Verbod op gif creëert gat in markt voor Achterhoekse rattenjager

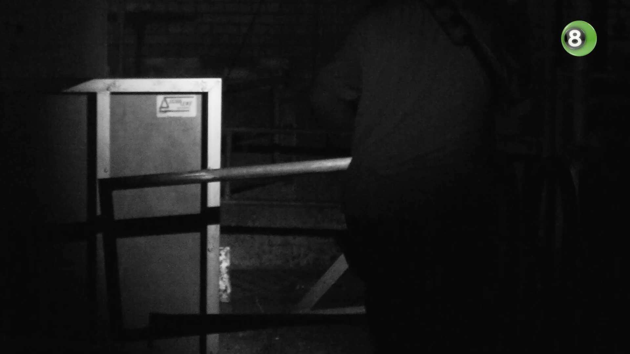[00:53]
Dus het wapen komt uit de koffer. En dan gaan we door de schuur heen lopen, dan gaan we ze opzoeken.
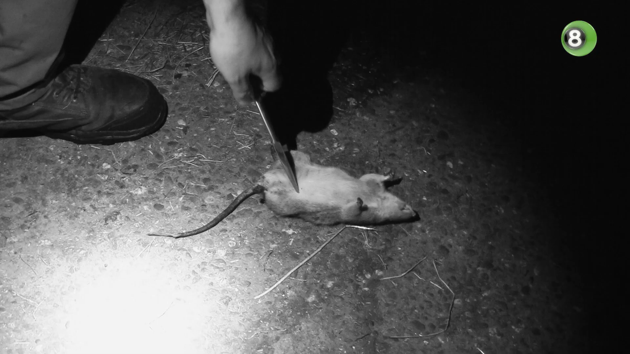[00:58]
Dan zoeken we ze met een warmtebeeldcamera op, kunnen ze heel snel spotten.
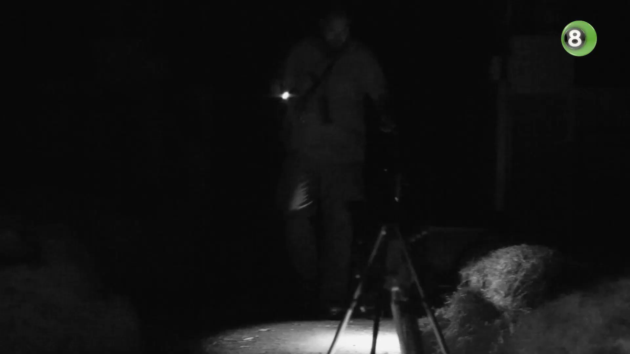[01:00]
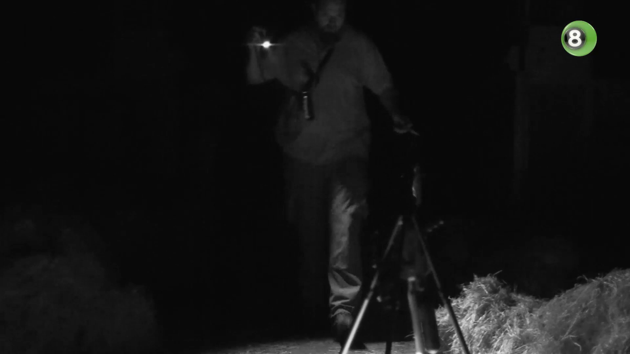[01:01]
En dan met de infrarood stralen we ze aan en dan krijgen ze een extra gaatje in hun lijf.